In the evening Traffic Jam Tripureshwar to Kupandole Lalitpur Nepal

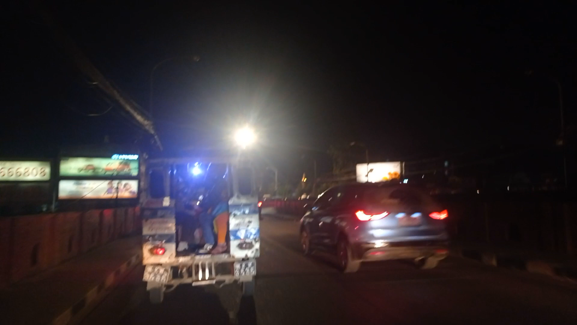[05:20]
अब यो बागमती पुल तरेपछि अब काठमाडौँको सिमाना सकिन्छ र ललितपुर जिल्ला आइपुग्छ।
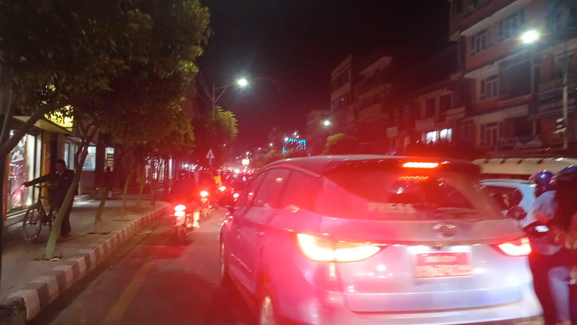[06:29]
यो रातको समय, रात भन्दा नि 6 बजेको समय, साँझ 6 बजे एकदमै झमक्क जाम